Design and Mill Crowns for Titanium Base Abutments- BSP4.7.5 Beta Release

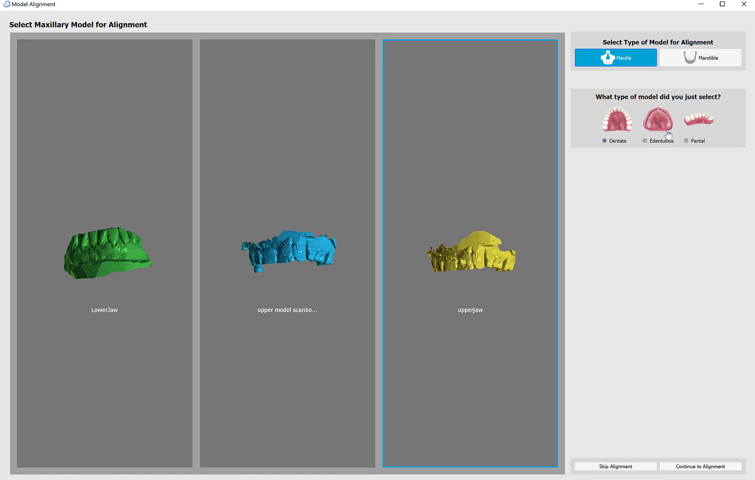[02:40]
I'm going to left click to select the model on which I'm going to be designing the crown and then on the right side of the screen select the jaw type and the type of model it is dentate and on the bottom right continue to alignment.
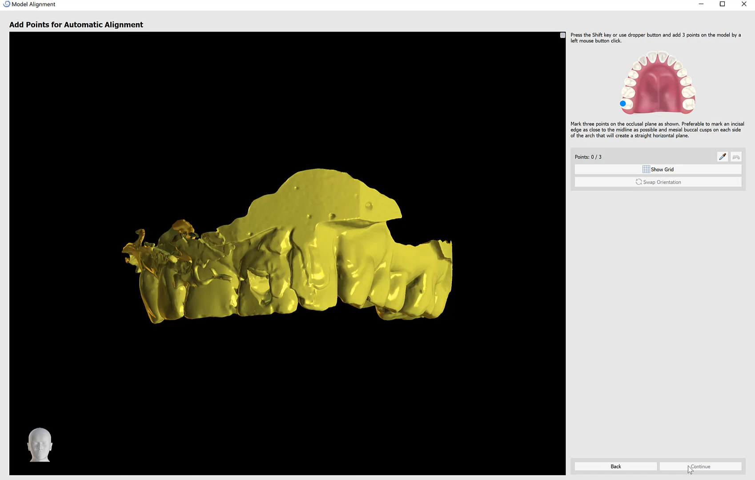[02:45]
Here I'm going to follow the image that appears on the top right of the screen, hold down my shift key and mark my first dot molar,
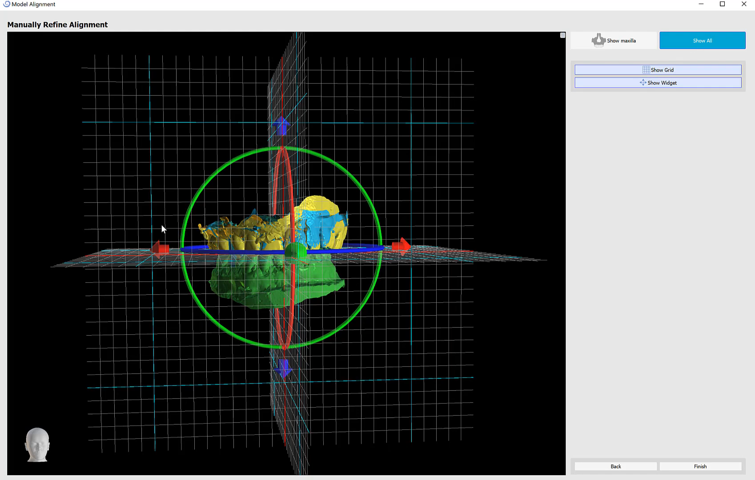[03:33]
I'm also able to toggle on all of my surfaces and then fine tune the placement with the widget or grabbing and dragging of all the models together. The grid and the widget can be toggled on and off.
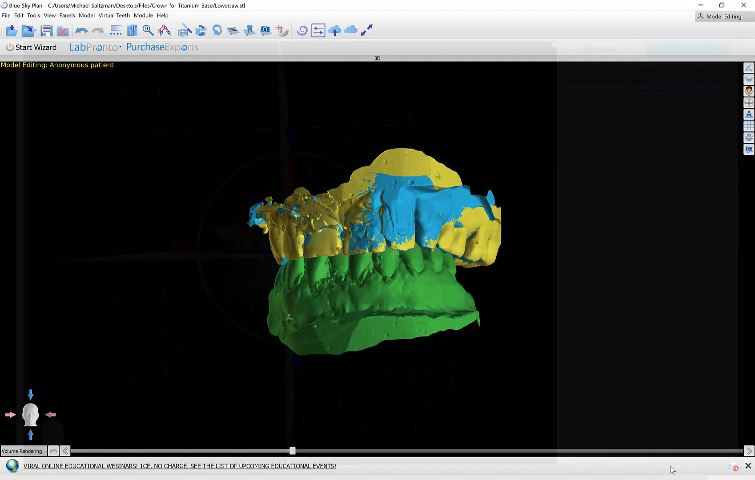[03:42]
I'm going to click finish to complete the process of importing and aligning the models.
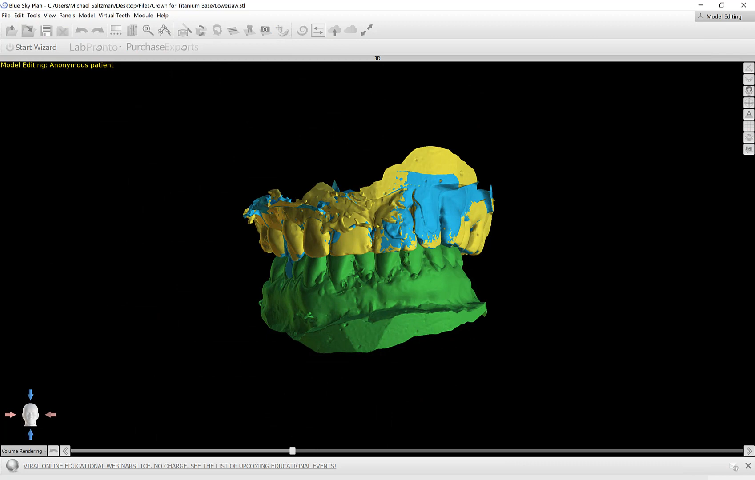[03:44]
The button in the top right continue the scan body alignment will take us there.
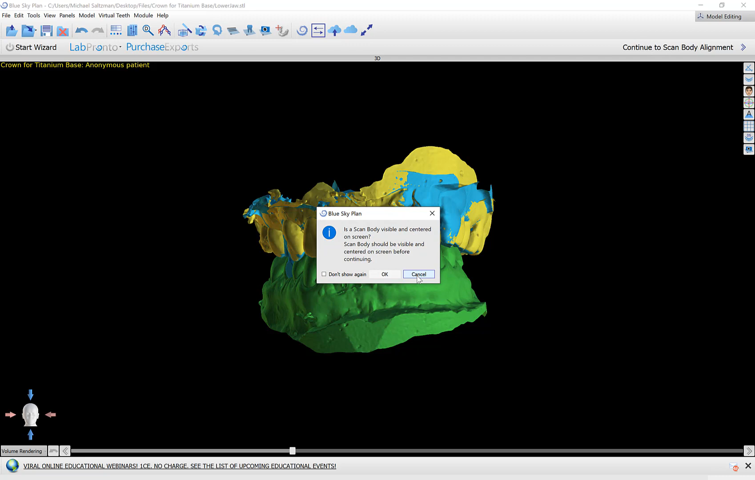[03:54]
This message is telling us that before proceeding we should make sure that the model is rotated and oriented so that we can see the scan body and specifically the flat part of the scan body. Now that that is done I could click continue the scan body, click OK and here I'm going to look in the library and select the relevant scan body. We also added in a new option here in case you scan the patient with an abutment protruding you could click use abutment as scan body.
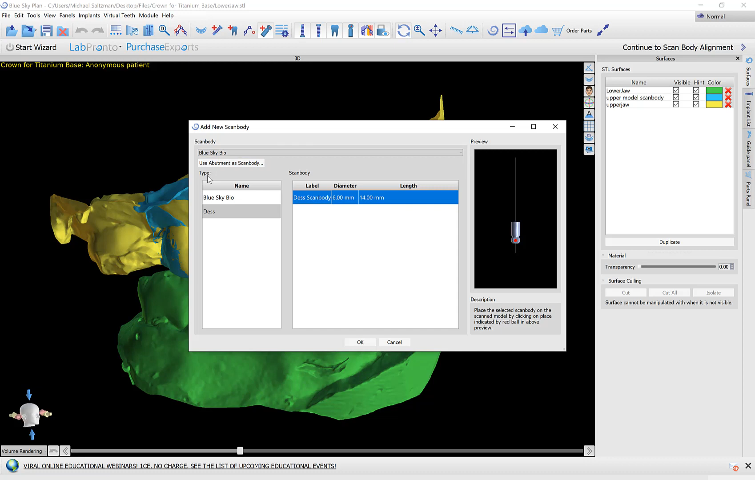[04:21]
Select the relevant abutment from the list and use that as your scan body. At this point I'm pressing OK. If I do need to rotate the models I could use my left mouse button to click outside of the models and rotate and orient. If I click on the model then it will try to align the scan body to the point that I clicked.
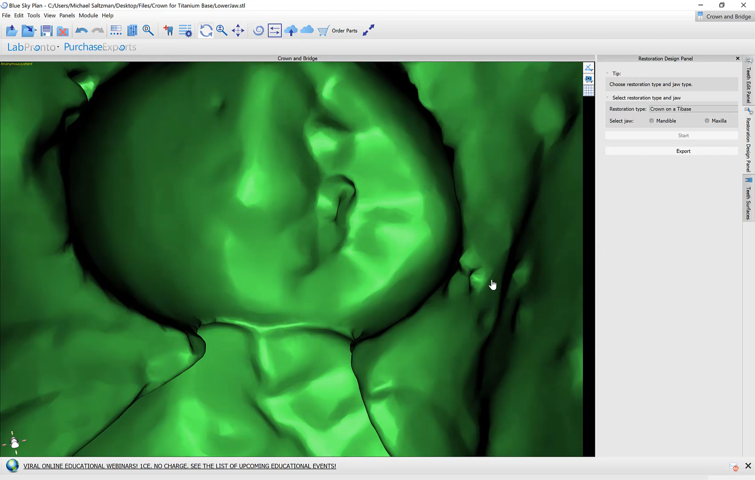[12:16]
to have my crown created. So before we go to export let's take a look.